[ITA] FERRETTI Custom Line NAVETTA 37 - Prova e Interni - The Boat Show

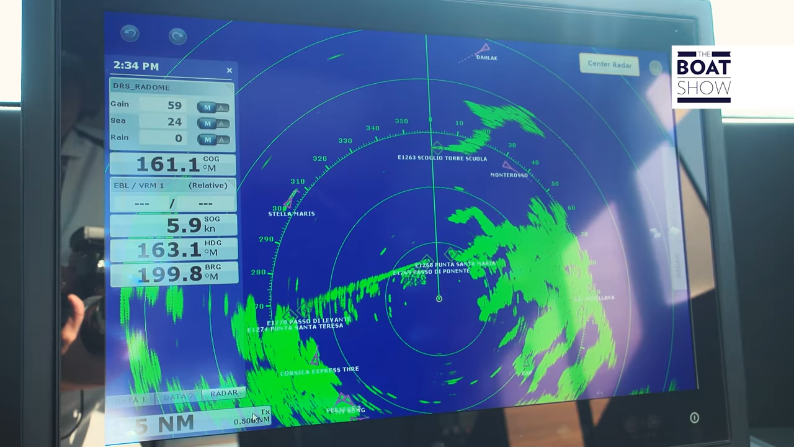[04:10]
Sul monitor di destra invece il radar in funzione e su quello di sinistra la mappa.